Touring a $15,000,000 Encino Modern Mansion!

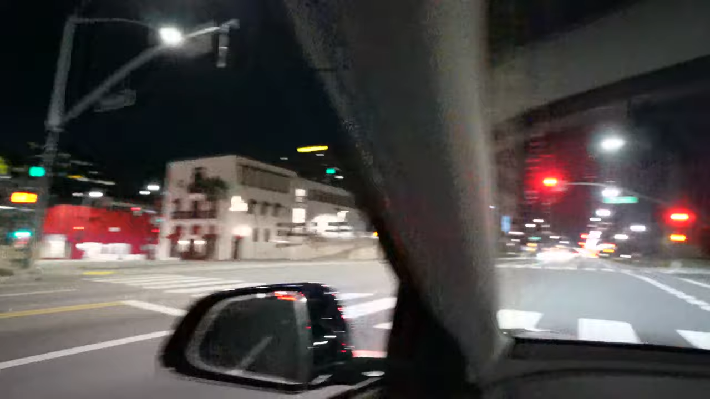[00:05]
Rodeo drive looking good at this hour what is this guy doing right now it's bringing my tranquility all back to even trying to find my zen and my inner peace in this world